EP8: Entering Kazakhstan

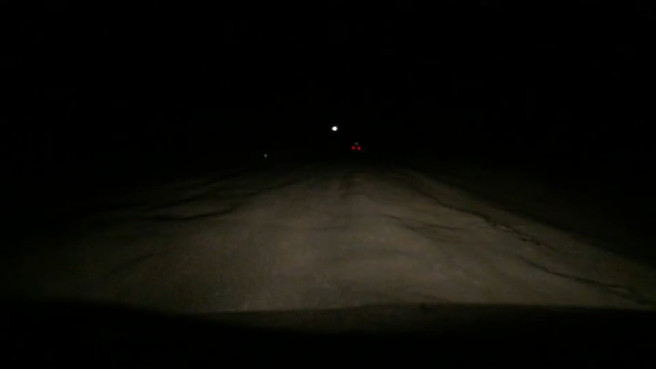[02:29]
Following lorries and it was very silly. We finally got to the border around midnight.